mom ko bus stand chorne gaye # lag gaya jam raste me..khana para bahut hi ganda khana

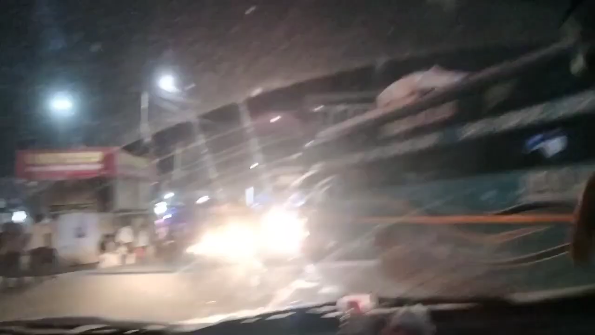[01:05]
युवराज जी बोले थे कि 8:05 में पहुंचा देंगे और 8:04 हो रहा है फ्रेंड्स।
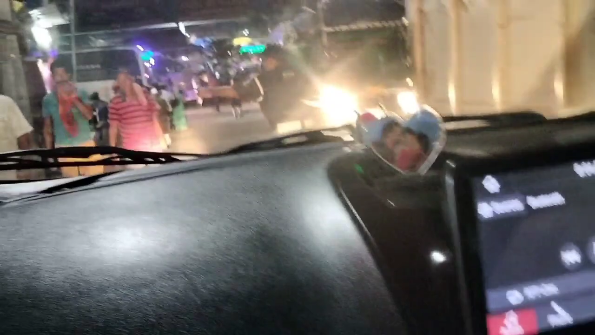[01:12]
देखिए हम लोग बस स्टैंड घुस रहे हैं।
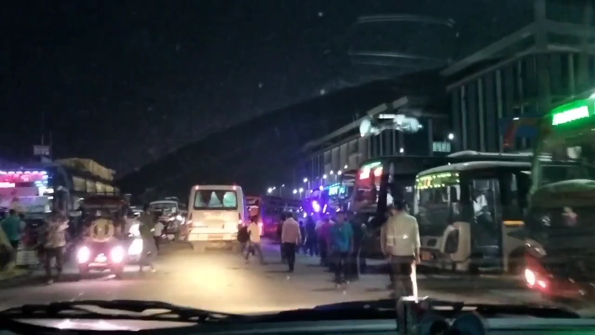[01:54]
हम लोग बस स्टैंड पहुंच गए फ्रेंड्स और मम्मी उतर चुकी हैं गाड़ी। देखिए फ्रेंड्स यार,